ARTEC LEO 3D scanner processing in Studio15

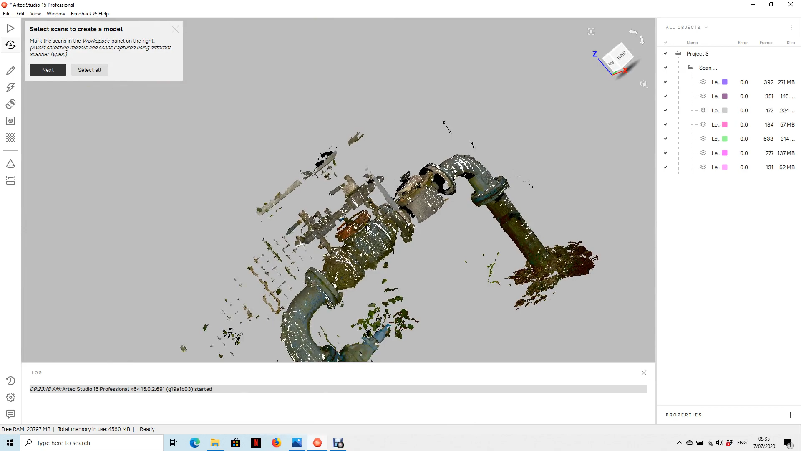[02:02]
You can see that it's just a point cloud,
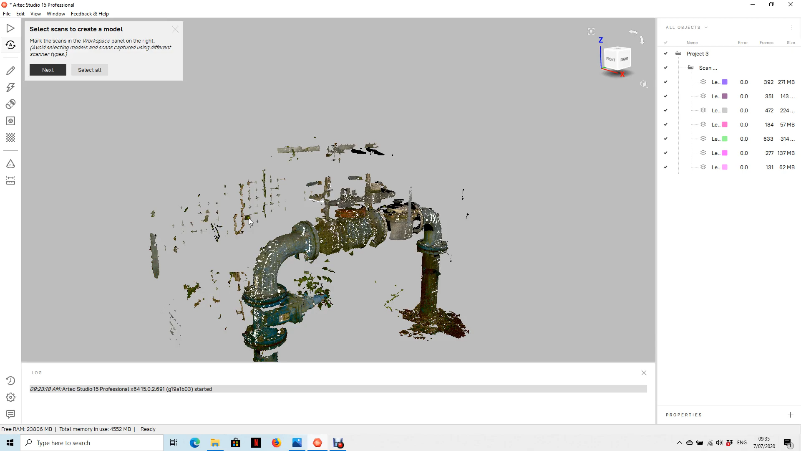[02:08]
and you can see the mesh in the background that was the cage. Answer some questions here. You won't do any hole filling.
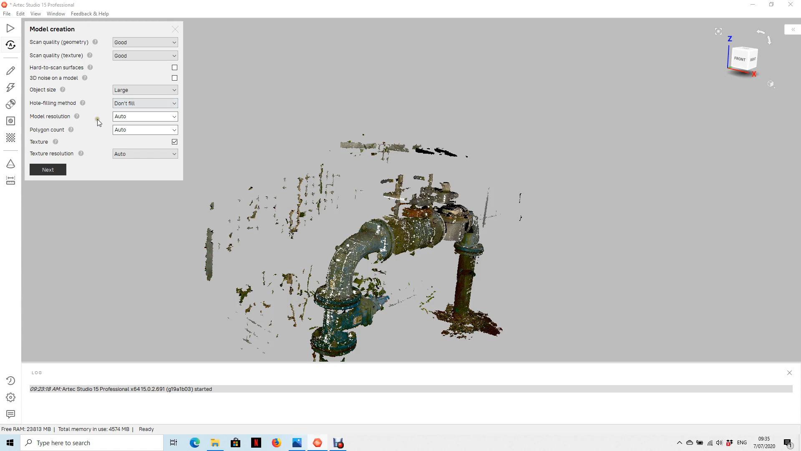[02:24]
We'll remove the texturing. We don't want any color and texture on the final model. This is an engineering object, so we're not really interested in color and texture. Editing.
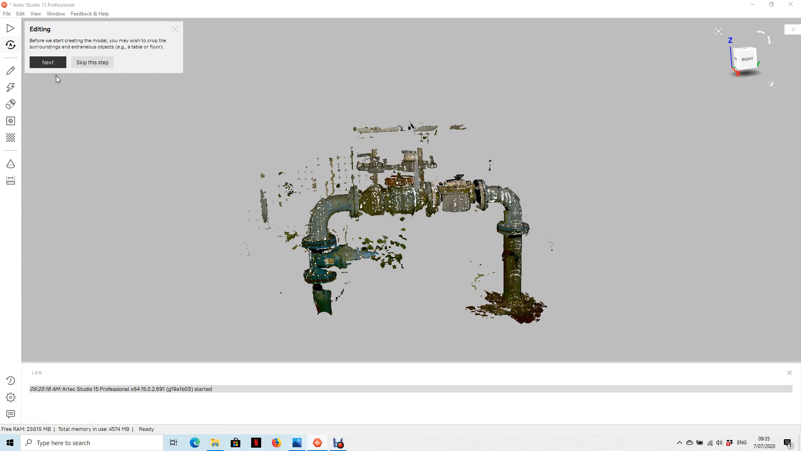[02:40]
We'll do a bit of editing.
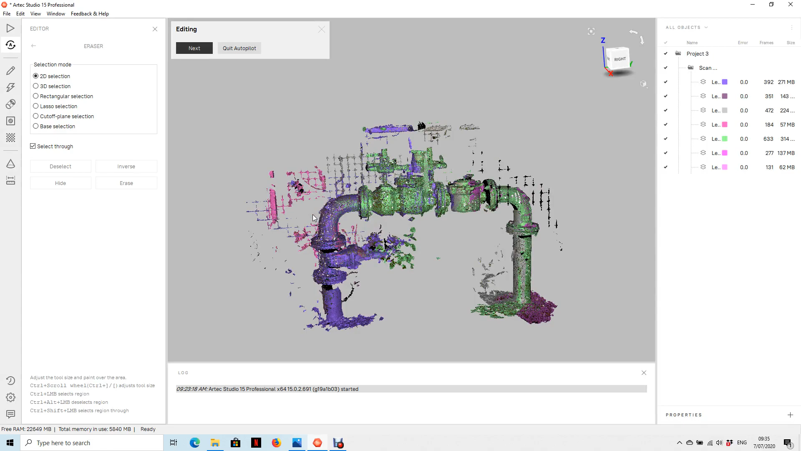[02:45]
Editing is just to remove the information you're not wanting inside your model.
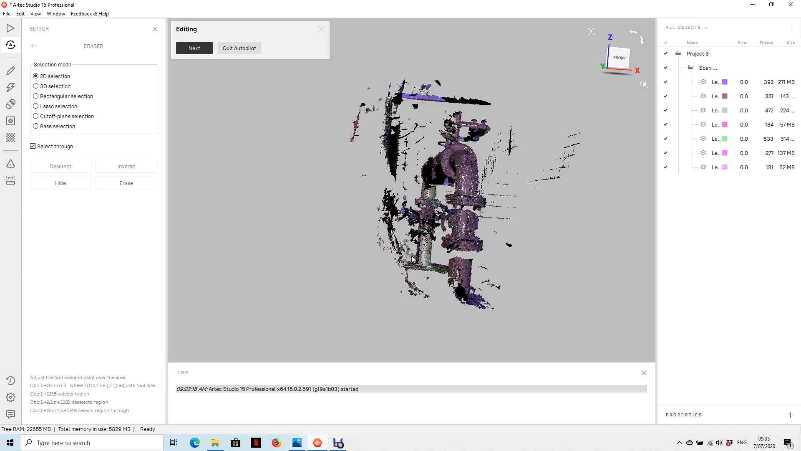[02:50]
So obviously the vegetation. I'm rolling my middle mouse button to increase the icon size there. So you can, there's many selection methods. Obviously you can just choose the one that you like the most. Lasso, for example, is a pretty popular one.
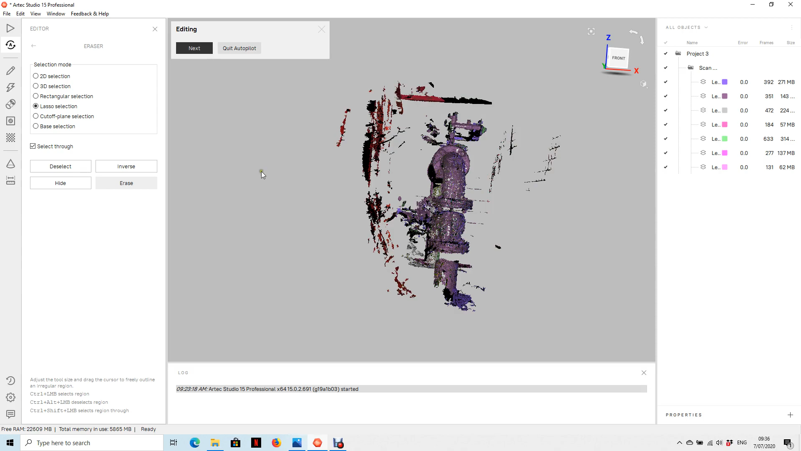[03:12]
So you just go around your model. Deleting the areas that you're not wanting as part of your final model.
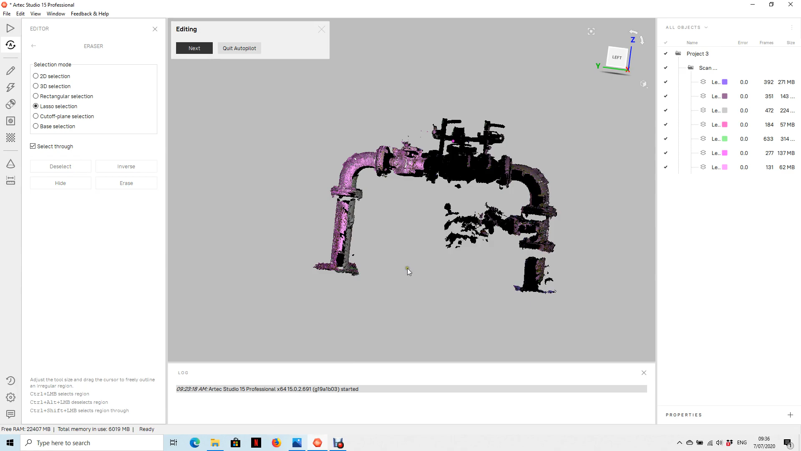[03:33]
A little bit up here.
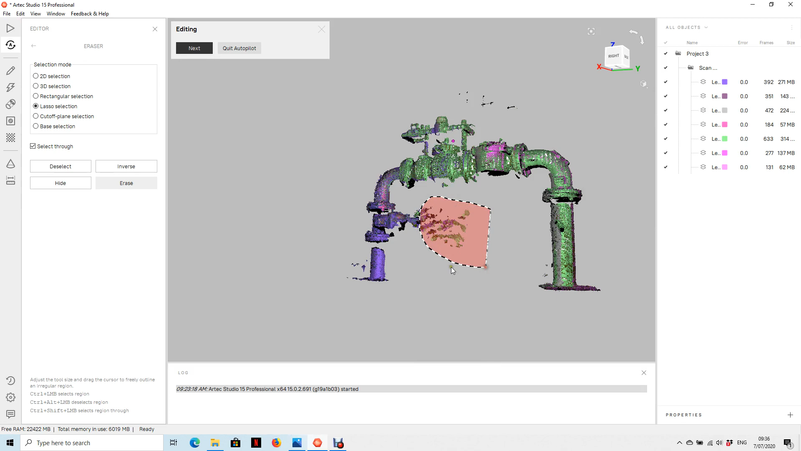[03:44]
So I won't carry on, but you get the process here. So once you've cleaned off the data that you're not interested in,
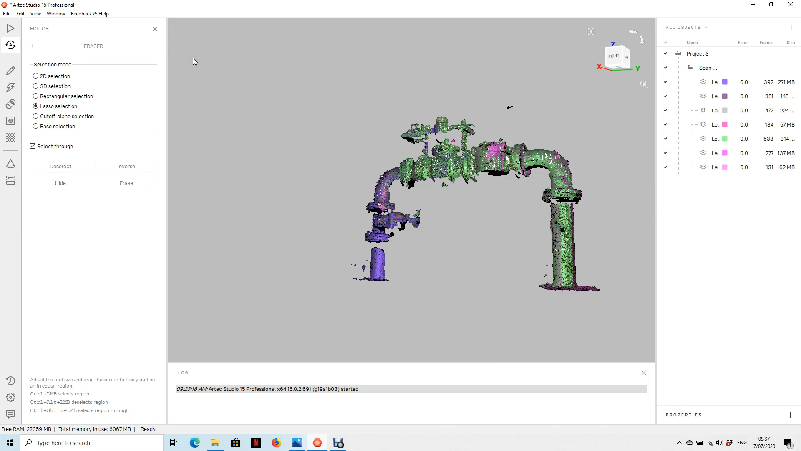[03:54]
just click next. And this is the part where you go and have a coffee and have a cup of tea. And while it automatically goes through and processes this point cloud. What it's doing is it's the first step here, global registration. It's just getting the best alignment of all the point clouds. When we're scanning, the scanner's getting snapshots, which we refer to as 3D frames.
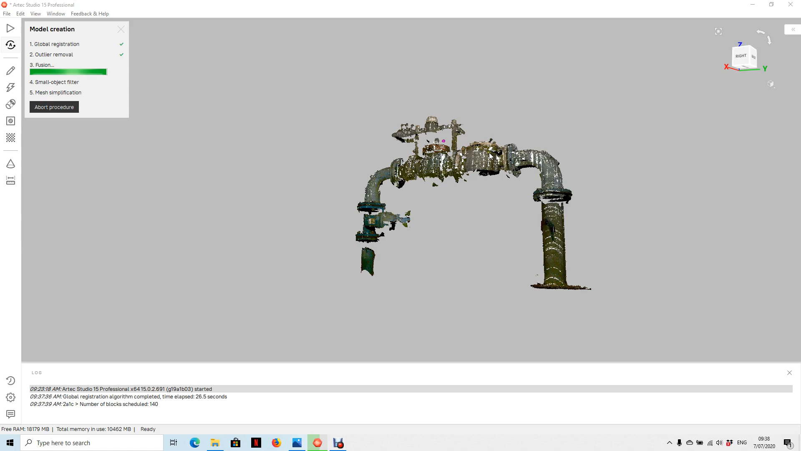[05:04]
Fusion is the terminology I take use for basically meshing. So fusion is mesh. It's creating a mesh over that 3D point cloud, which is just a triangulated mesh. So that's what it's doing at this point. And that's it.
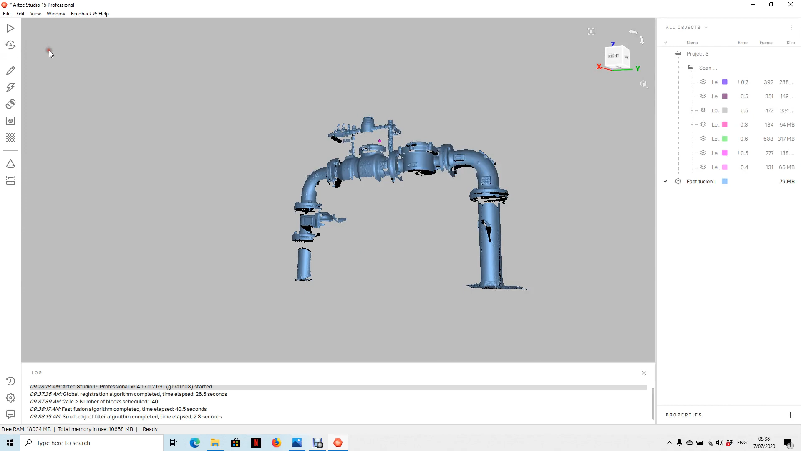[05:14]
So if you see on our project tree on the right hand side here, we now have a new layer here. This is the fusion or the mesh. Of course, we can rename this somewhere. Rename. Yeah. So we have rendering options inside the software here, which can be quite useful at times.
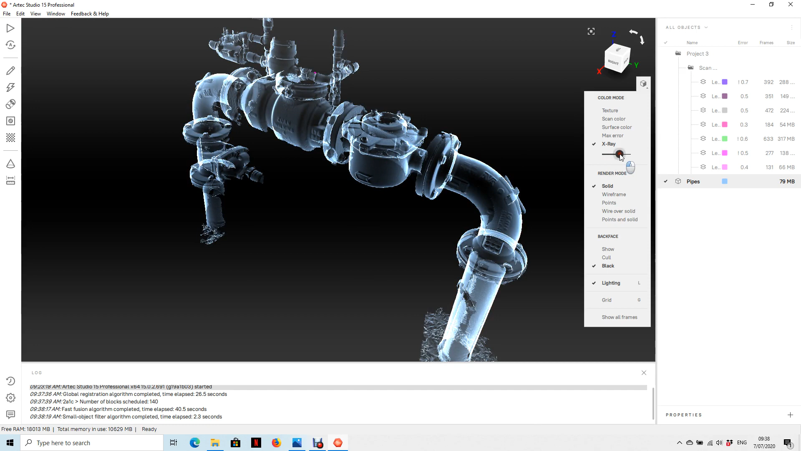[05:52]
X-ray. We can change our rendering from perspective to ortho will be more relevant for engineering.
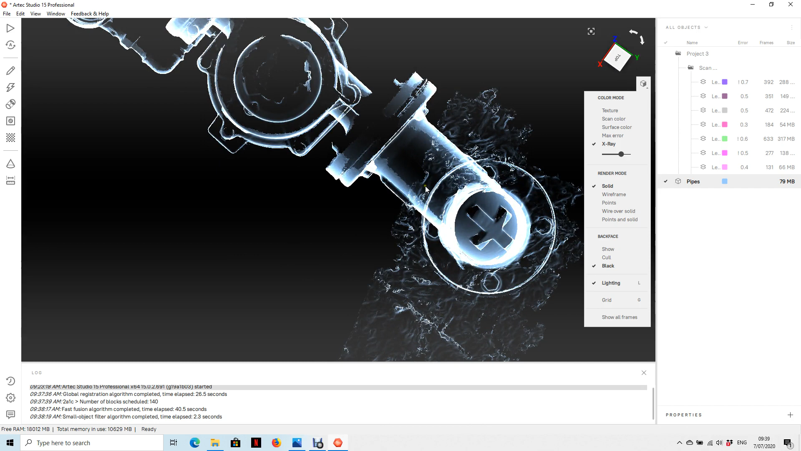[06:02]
You can play around with your degree of X-ray.
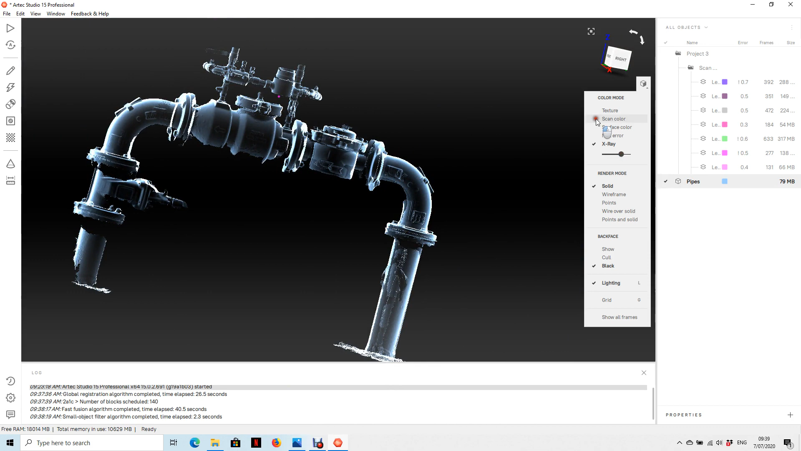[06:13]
X-ray. And this is a mesh. If we just re-zoom in close,
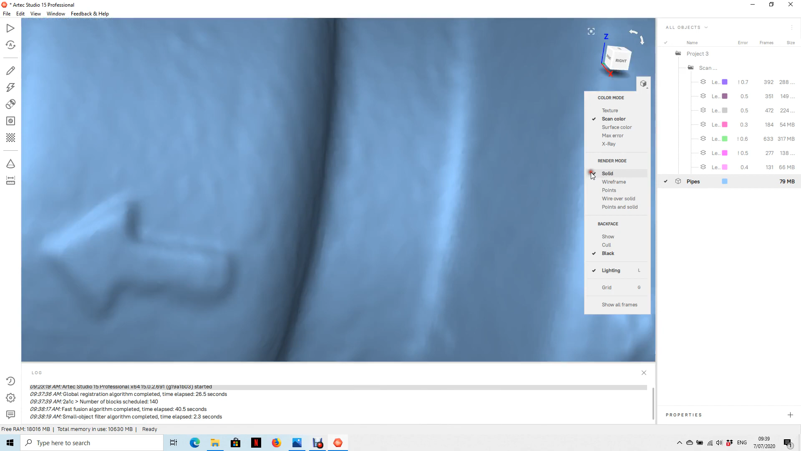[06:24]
you can see it's actually a triangle-added surface. There's fitting capabilities inside the software, fitting of primitives. So I'll just quickly show you that. So if we go under here, construction. We can fit cylinders, spheres, planes, cones. So let's just do a sphere.